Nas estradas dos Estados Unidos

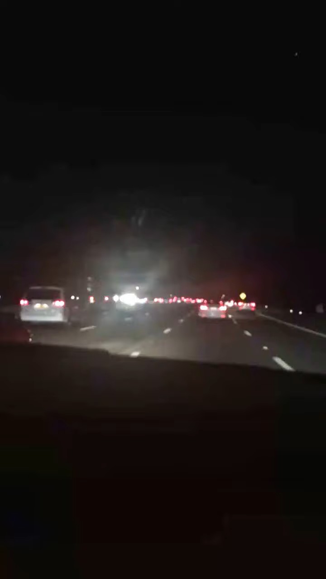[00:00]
Gente, olha que pista maravilhosa, olha, uma, duas, três, quatro, cinco, são cinco pistas, essa é a Garden State Parkway, linda, né? Olha, o povo é pescado, ninguém buzina, ninguém passa por cima de você, igual já me chamaram de barbeiro um tanto no Brasil, perguntaram se eu comprei a carteira, eu pensei assim, como é que eles sabem?